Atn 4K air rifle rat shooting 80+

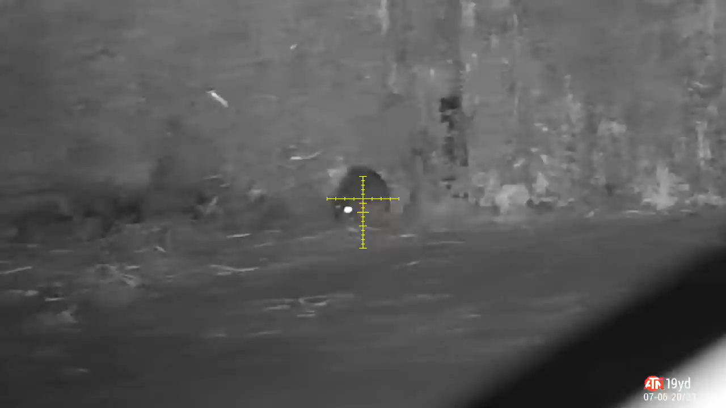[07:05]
This next shot, it's one of those square in the head FUD shots that we all like.
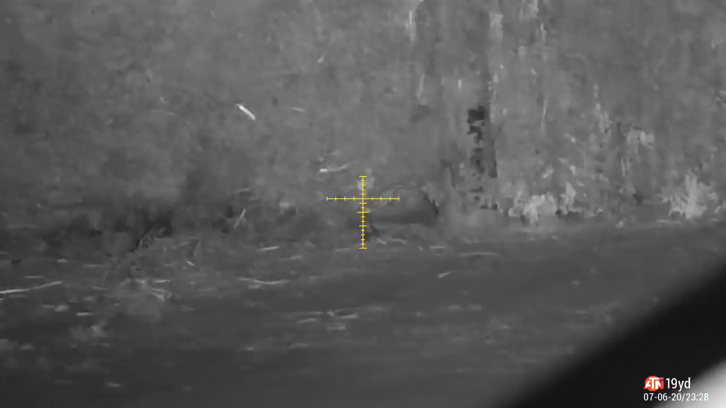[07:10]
Really, really does echo well in the barns. Then I'm back on the pig farm. And for those of you who noticed, the sound of that gun then sounded completely different.
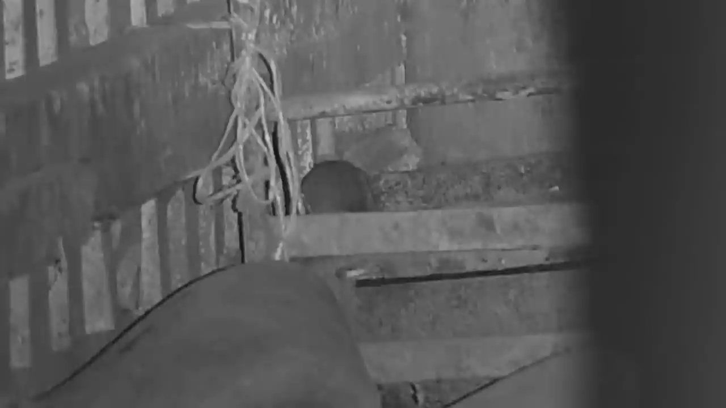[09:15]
Nice heart and lung shot coming up.
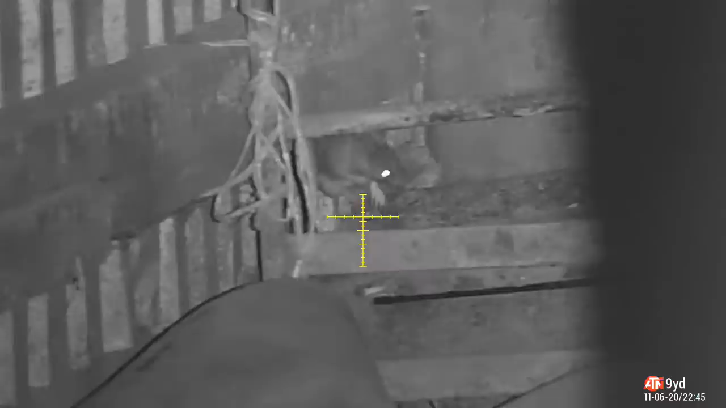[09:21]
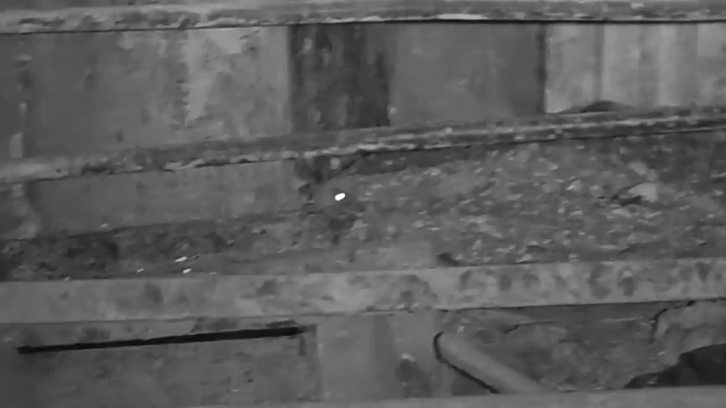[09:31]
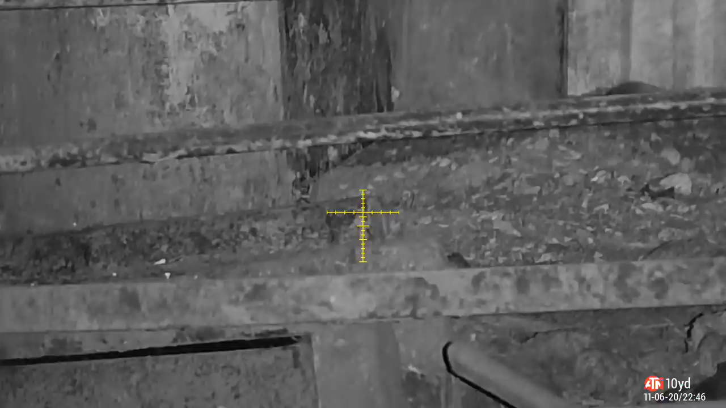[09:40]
This next shot, you'll see a lot of shots around this vicinity in this video.
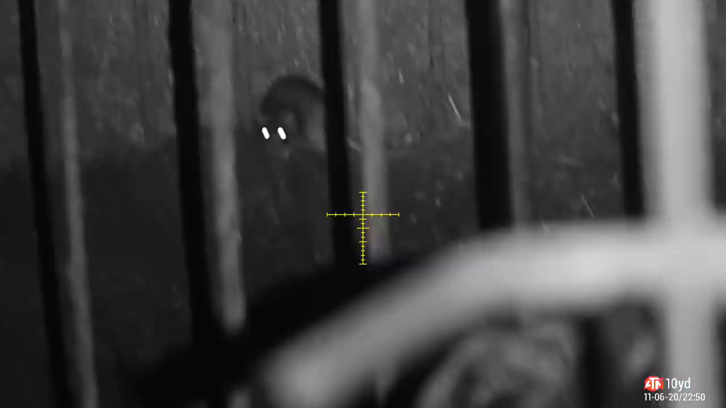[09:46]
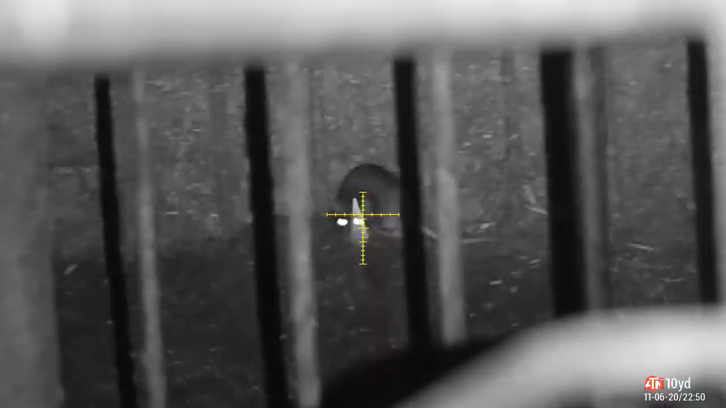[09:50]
Found this spot, and there was a lot of rats in there. I think it was 20 or so from around here.
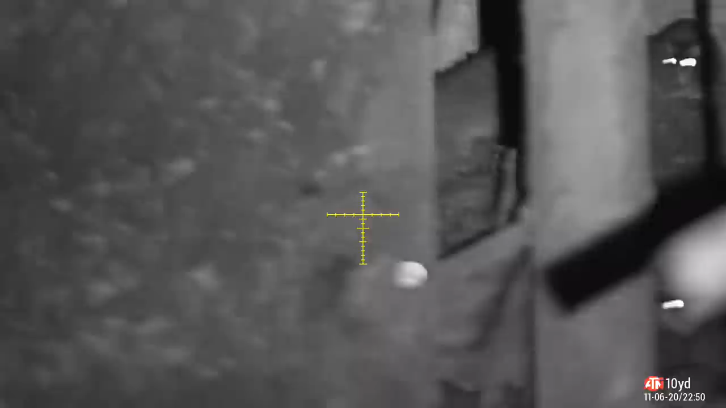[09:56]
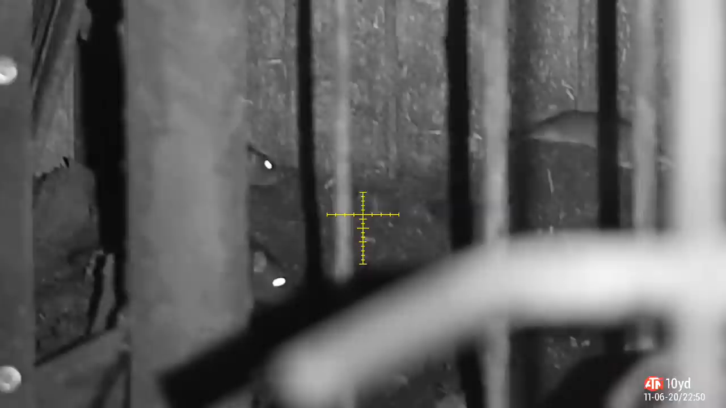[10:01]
As you can see, a lot of rats there. Quite difficult to shoot.
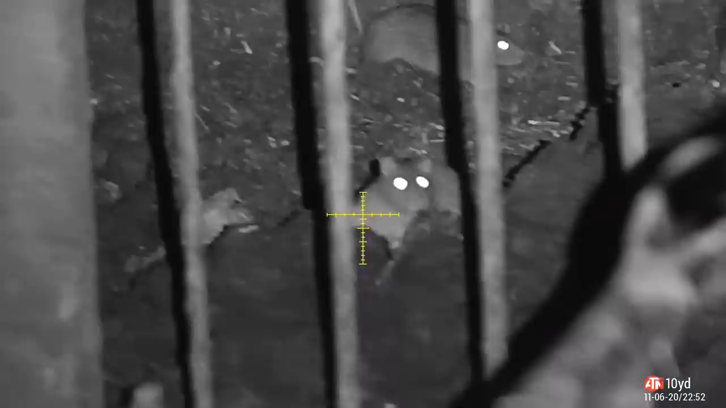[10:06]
I had 3 sets of bars to get through,
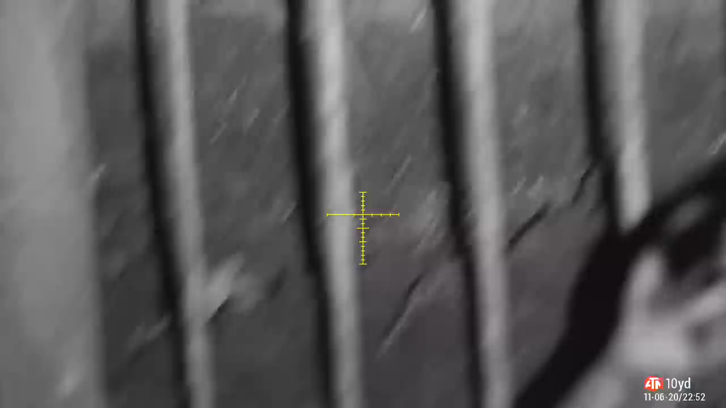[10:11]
but as you can see, I managed to pull it off.
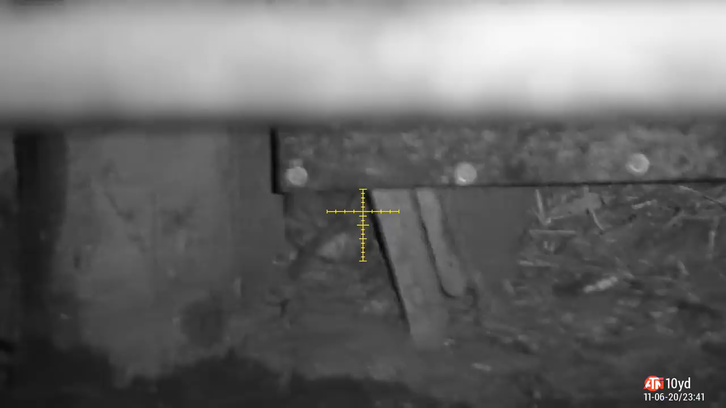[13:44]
There's plenty more action to have at the pig farm.
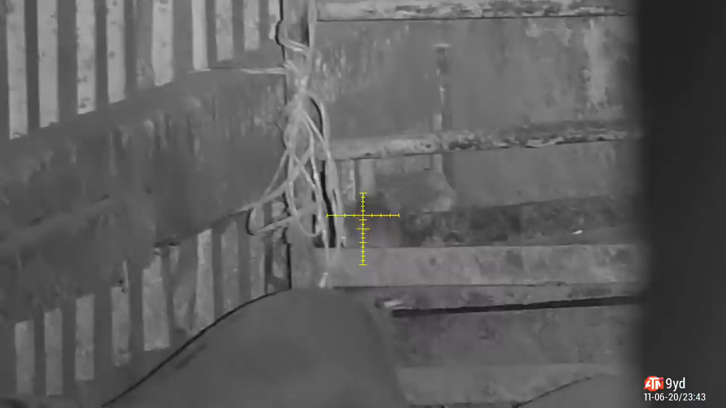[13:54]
As you'll see their heart lung shot, he goes down, and then they're not shy.
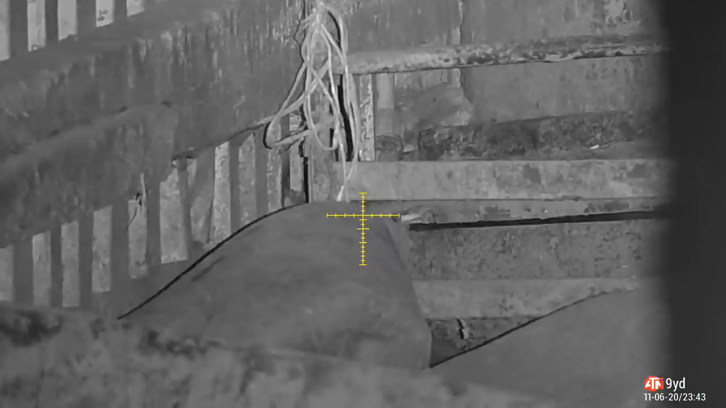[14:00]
Another one comes trolling out the back. Just see what all the noise was about. So I'll be going back up there this week.